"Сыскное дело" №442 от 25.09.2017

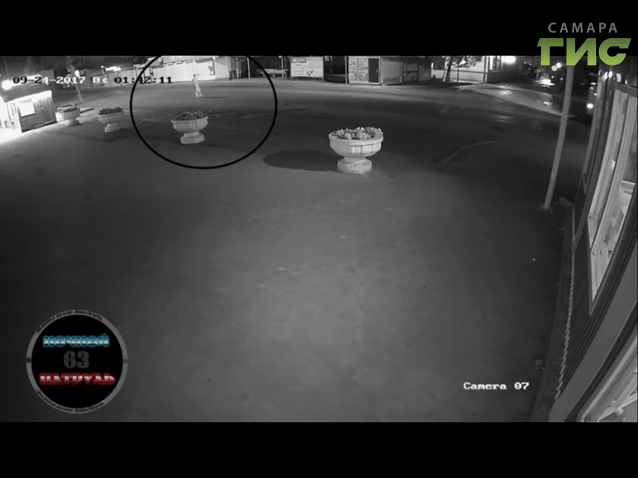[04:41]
ДТП попало в объективы камер видеонаблюдения. Водитель автомобиля «Лада» на высокой скорости сбил мужчину, который, по словам активистов движения «Ночной патруль», переходил дорогу в неположенном месте.
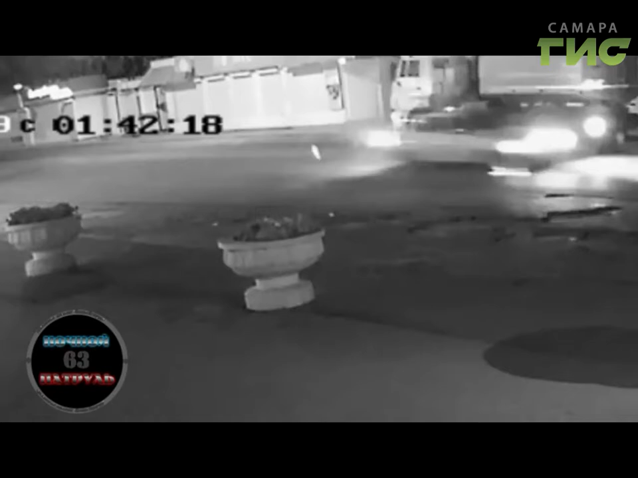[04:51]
Он скончался сразу от полученных травм. Виновника аварии задержали на Красноглинском шоссе. Сообщается, что он сел за руль пьяным.